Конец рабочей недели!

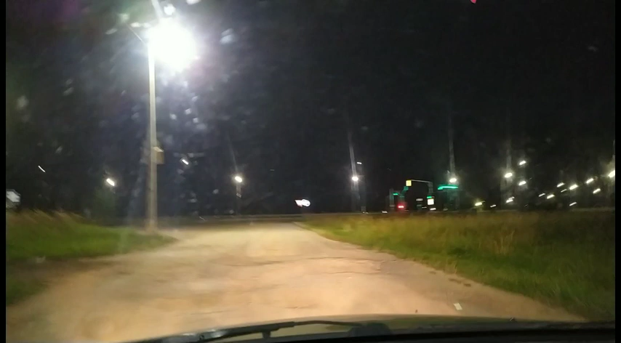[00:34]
так, ну я все, выезжаю на объездную и на Калугу рабочая еда закончилась, с чем хорошего отдыха поехал